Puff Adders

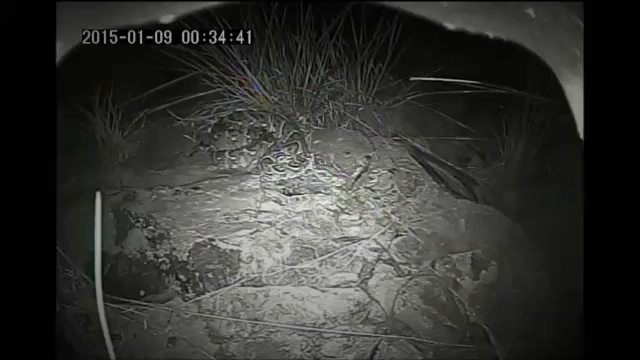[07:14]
It shows a porcupine clambering over a puff adder, lying in wait to catch a meal. The porcupine stomps unceremoniously all over the puff adder, before rambling off into the night.
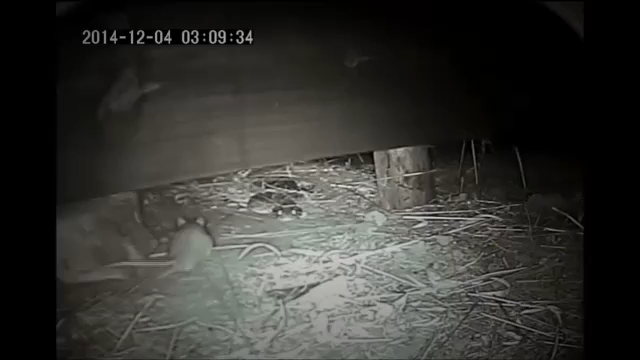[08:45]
Well, what you can see here is a rat that's coming to investigate a potential nesting site, I believe.